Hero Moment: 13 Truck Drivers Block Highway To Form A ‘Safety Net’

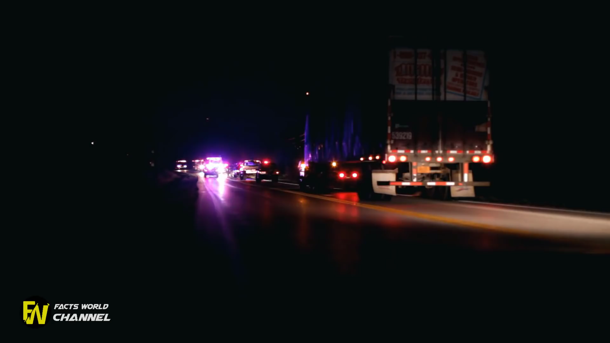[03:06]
First, the truckers fell into line across the eastbound lanes of the highway.